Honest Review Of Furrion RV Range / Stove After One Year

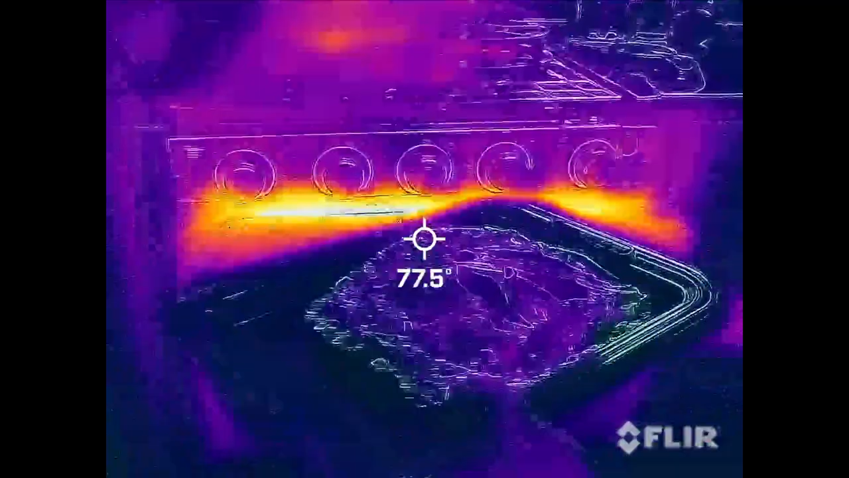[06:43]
We're going to take a quick look at the oven too to see how even its temperature is.
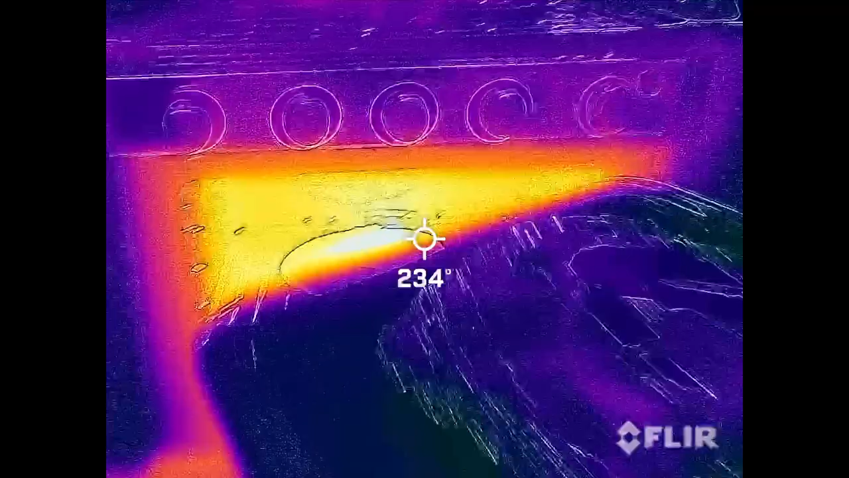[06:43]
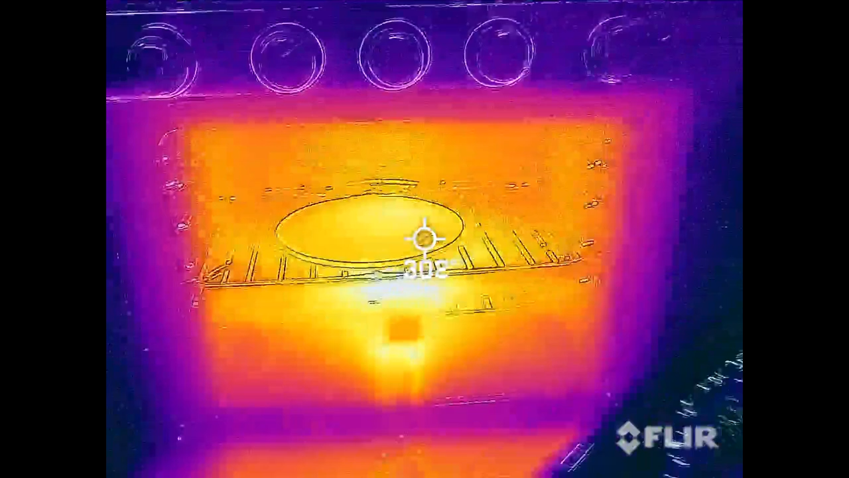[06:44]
You can see where the flame is. They look pretty even around.